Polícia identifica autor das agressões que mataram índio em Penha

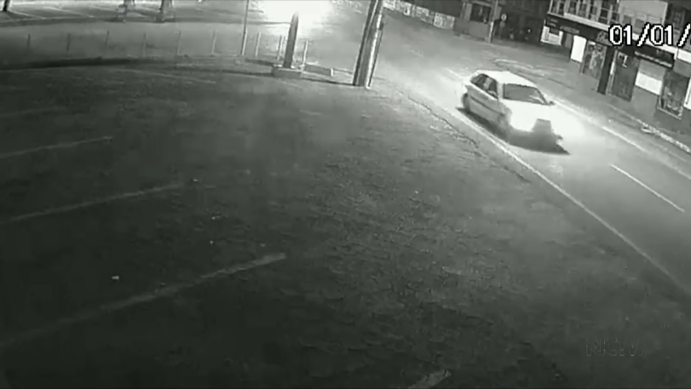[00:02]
As imagens desta câmera de segurança mostram o exato momento em que o agressor, com um pedaço de pau nas mãos, se aproxima do índio que estava parado na calçada. Eles conversam e logo em seguida, o homem começa a agredir Marcondes, de 38 anos, que estava de costas para ele. Foram várias agressões seguidas.
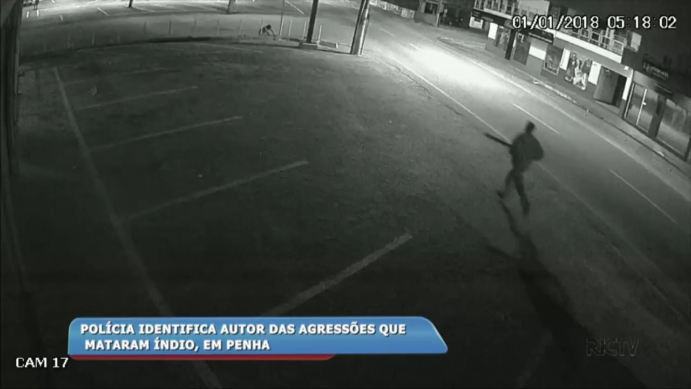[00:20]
O suspeito deixa o local, mas ao notar que o indígena estava ainda consciente, corre de volta e começa a bater mais uma vez. Essas imagens vão agora ajudar nas investigações.